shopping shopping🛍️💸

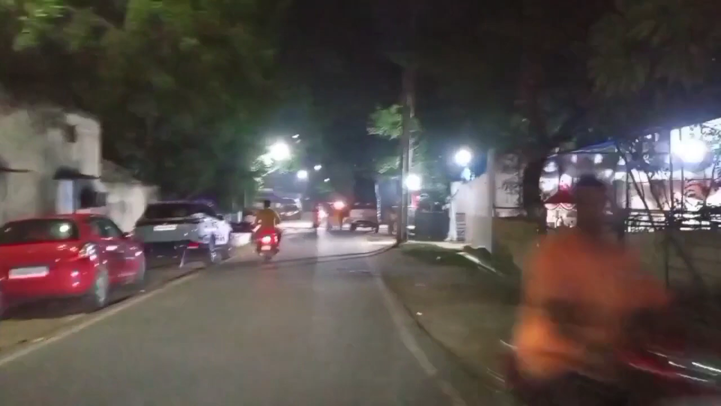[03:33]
हाँ, तो भाई यहाँ पे किसी की पार्टी वार्टी चल रही है, ऐसा आप देख पा रहे हैं इस तरफ।